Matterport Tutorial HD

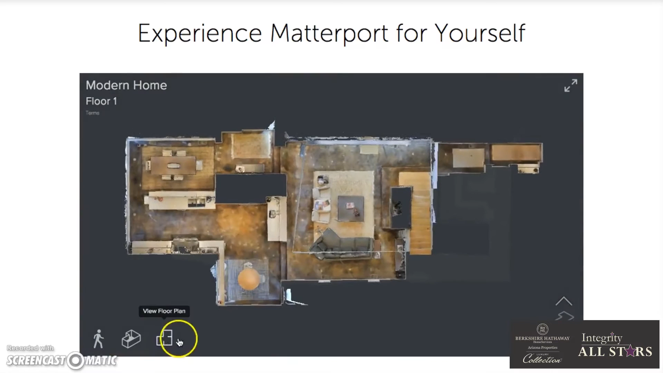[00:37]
You can click around with your mouse to whether you want to look up at the ceiling, you want to look down at the ground.
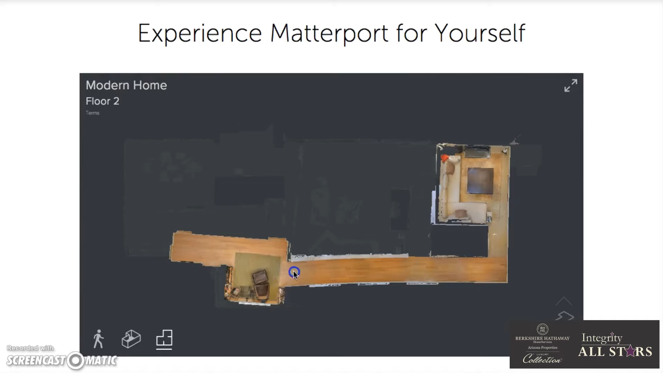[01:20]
If you click on view floor plan, it shows you the floor plan for both floors if there's more than one floor involved, and you just click on the bottom right-hand corner to select between the two floors. But for the inside, just navigate around and play around with it.